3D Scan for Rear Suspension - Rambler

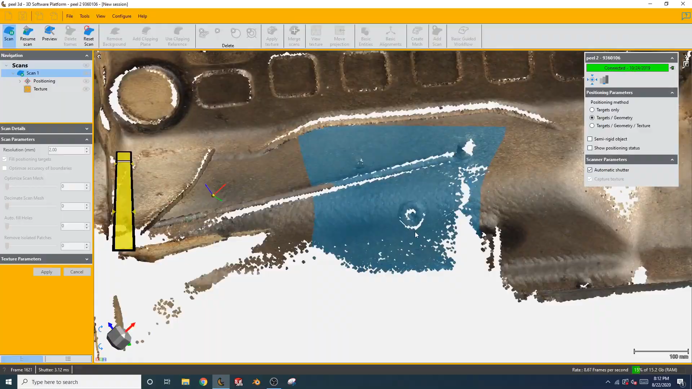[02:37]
Okay, so the rear of the Rambler is done being scanned. Next up is a differential.
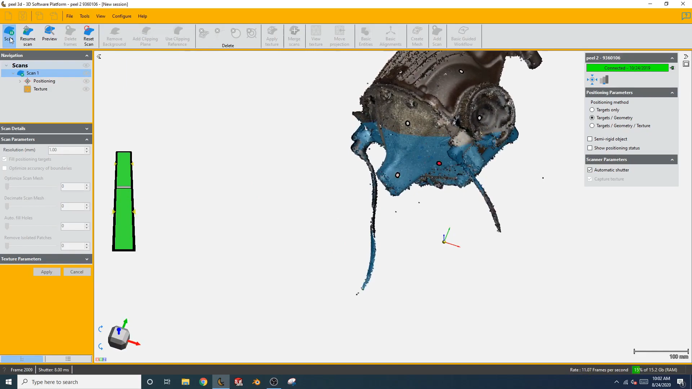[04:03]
Okay, 3D scanning is done. Let's jump straight into CAD and see how everything came out.
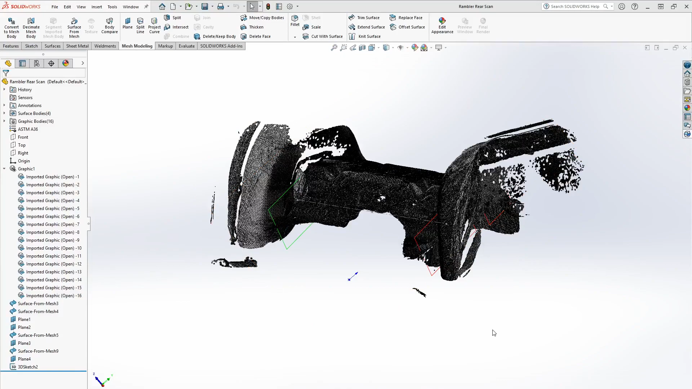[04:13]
I want to go over three different files before I put everything together and show you what I'm doing with all this geometry that we just scanned. So the first one up is the rear cavity, I guess you could call it.
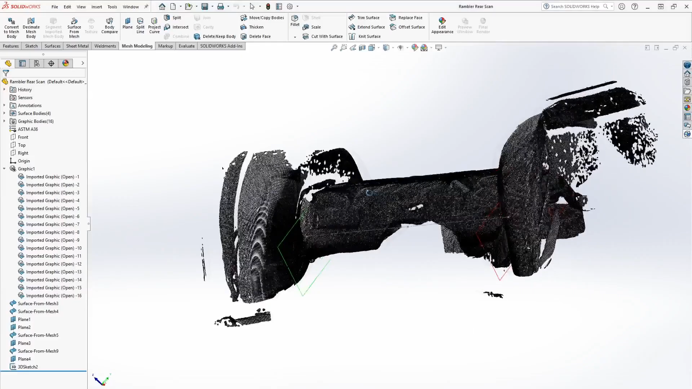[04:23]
This is where the rear axle was, and it's a little bit tricky to make out,
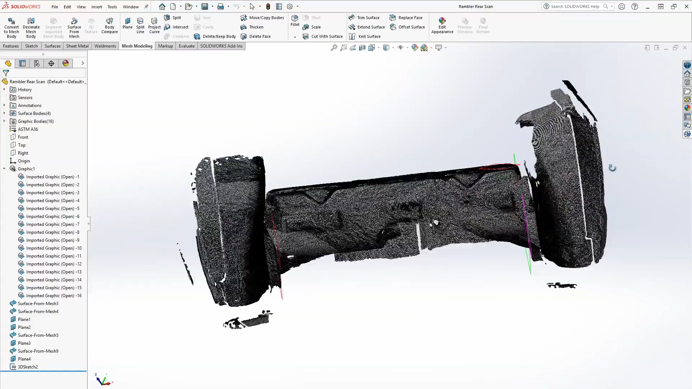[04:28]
especially with the splotchy stuff from the inside of the upper wheel well where the scanner kind of had trouble reaching deep inside of there.
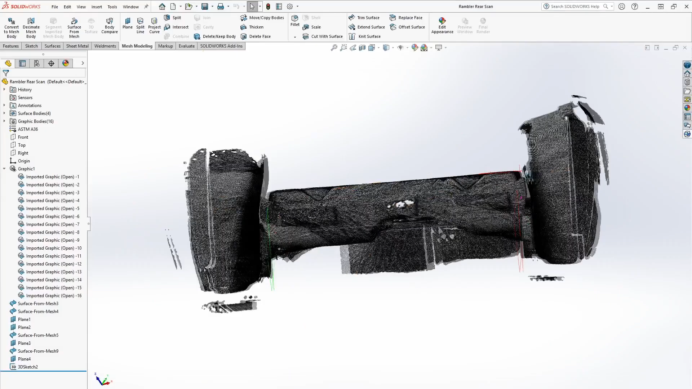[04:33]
But this is where the rear left wheel would go. This is where the rear right wheel would go.
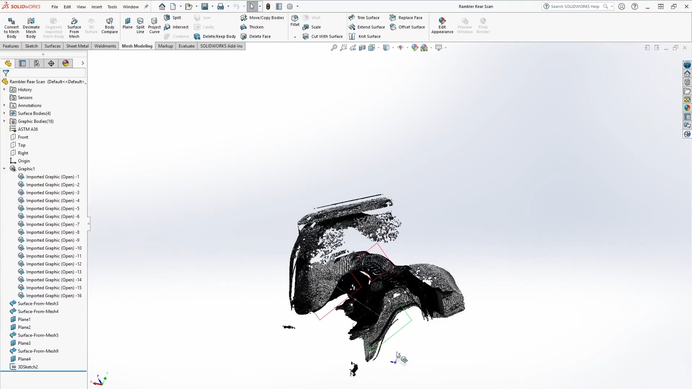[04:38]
And you can see my structural channels that are kind of running through here.
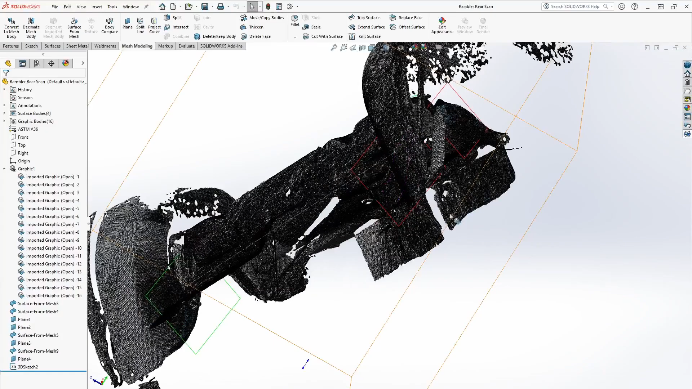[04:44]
This flat plane is the fuel tank itself. Now I'm calling these structural channels as opposed to frame rails because the car is actually a unibody design.
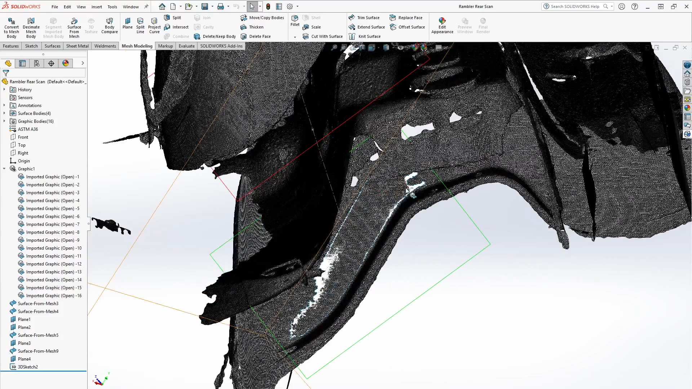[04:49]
Saldrex has a feature called surface from mesh.
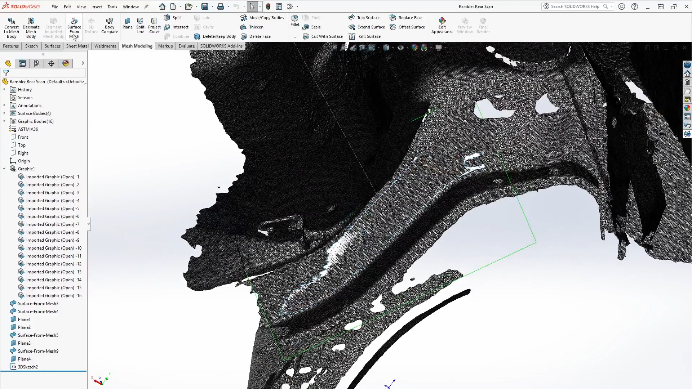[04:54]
I'm actually able to select the mesh and then it'll generate a surface based on that mesh. And then from all of those surfaces that I recognize,
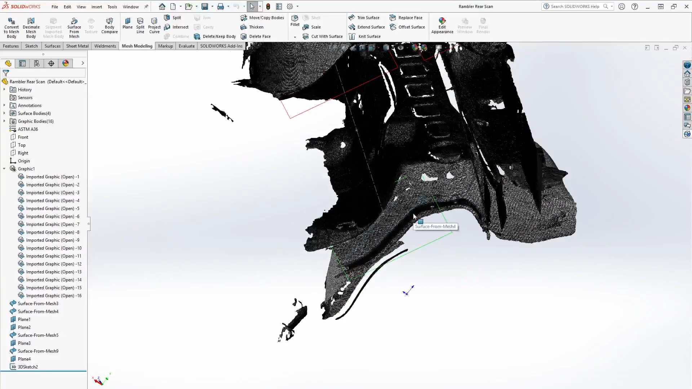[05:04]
I'm able to build my reference geometry as far as planes and axes and things like that,
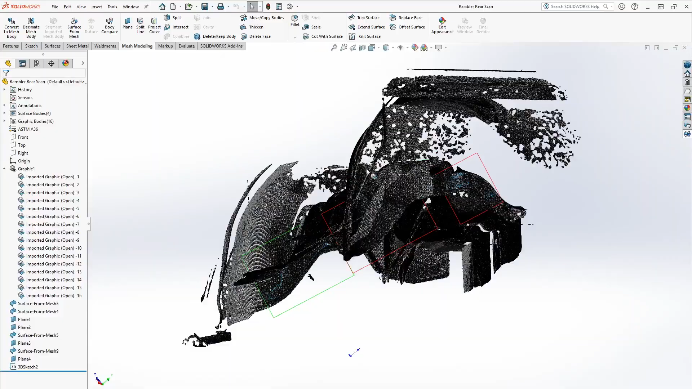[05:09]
that helped me locate it later on. So the next step is a differential.
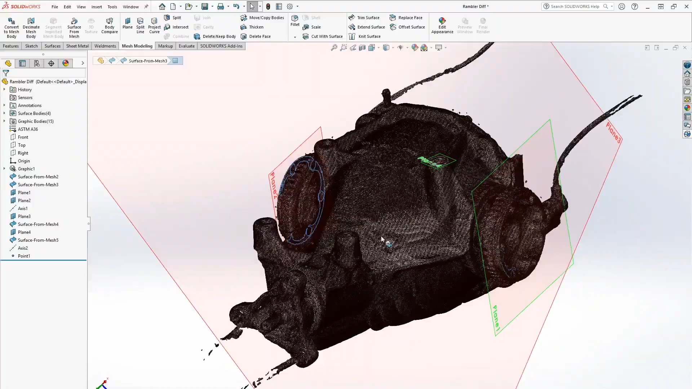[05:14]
I treated it the same way as I did the rear of the car. So I grabbed my reference geometry based off of surface recognition.
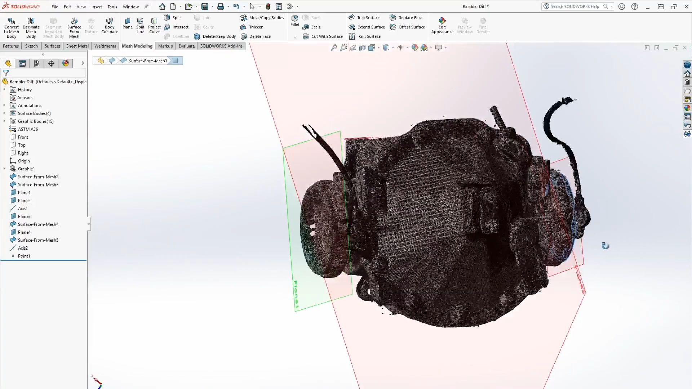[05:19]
The third file is this vehicle suspension geometry template that I've created.
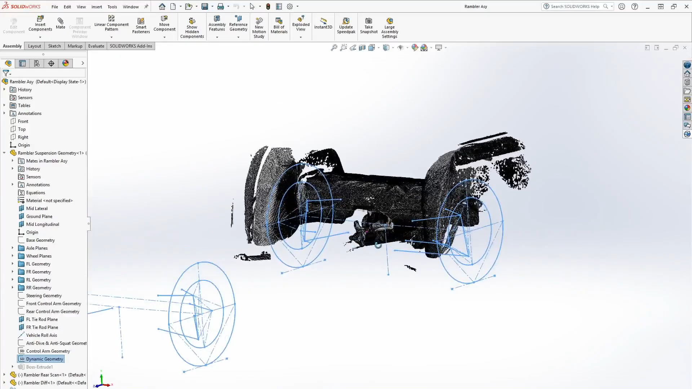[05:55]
As you can see, using all that reference geometry, I was able to bring together the two
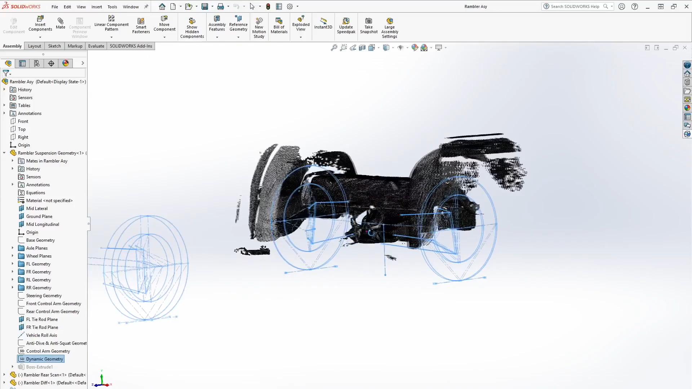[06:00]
scans and the file itself to show you exactly where these things are going to go when the car's position.
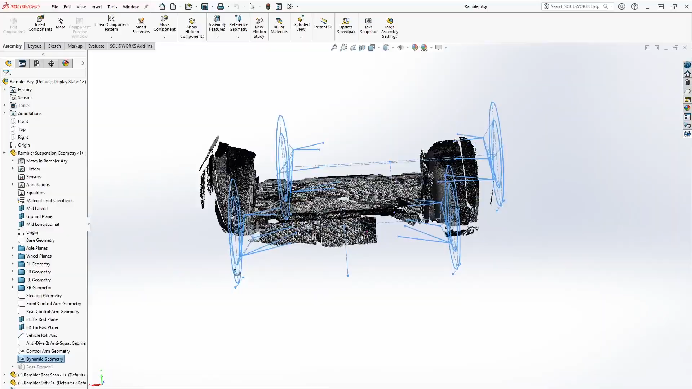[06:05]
And this gives me everything I need to be able to design a subframe that
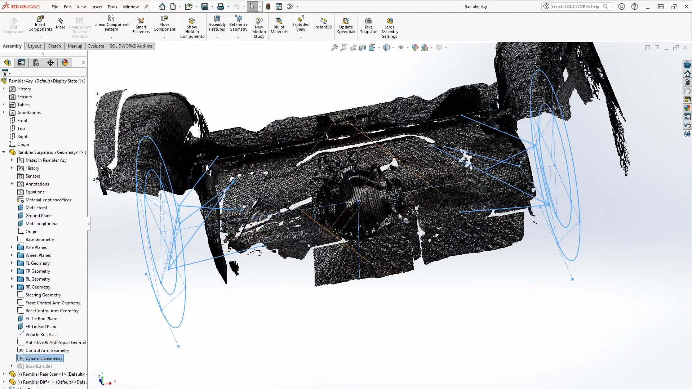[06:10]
houses this diff and ties in this suspension geometry to this chassis.